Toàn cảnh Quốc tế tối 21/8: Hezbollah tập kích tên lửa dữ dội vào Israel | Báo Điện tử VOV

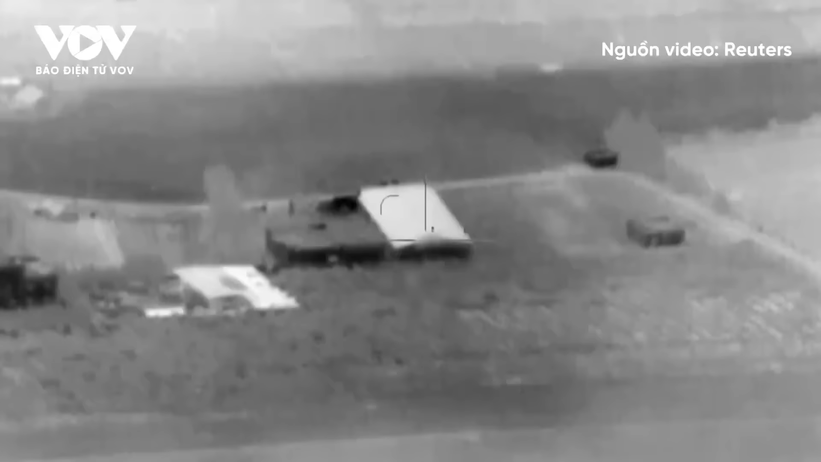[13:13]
Quân đội Israel đã đáp trả các cuộc tấn công tên lửa mới nhất
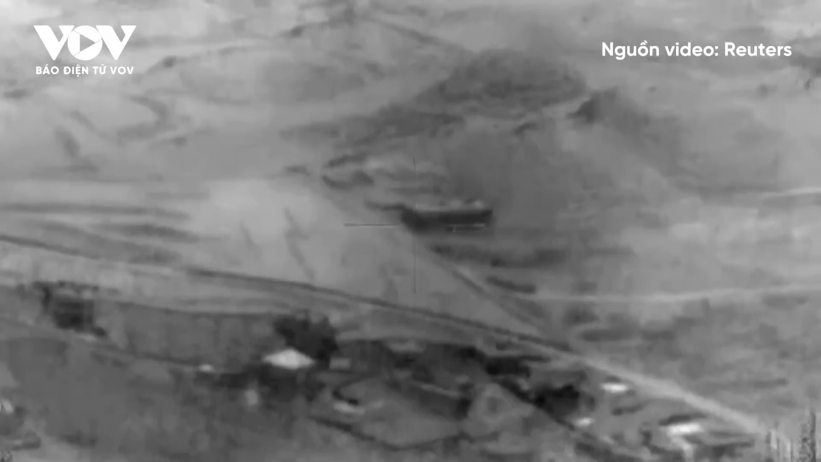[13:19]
của Herbola bằng nhiều cuộc không kích vào phía nam Liban.
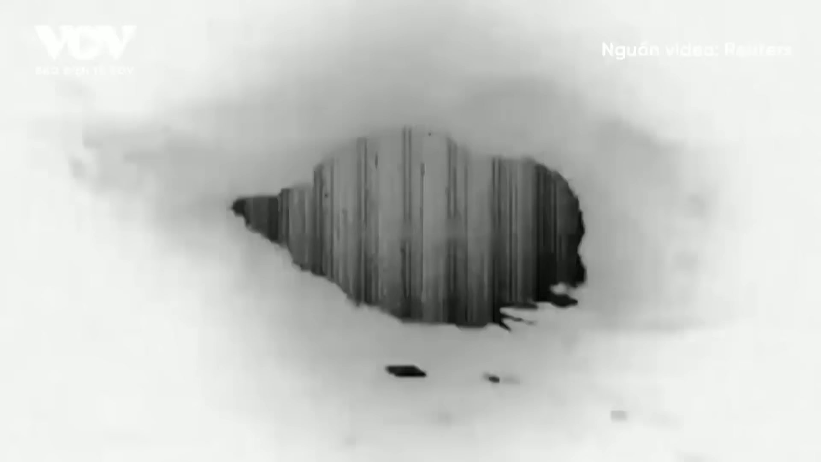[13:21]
Trong đó có địa điểm khởi phát các cuộc tấn công của Herbola ở Mansoury và Tây Bê.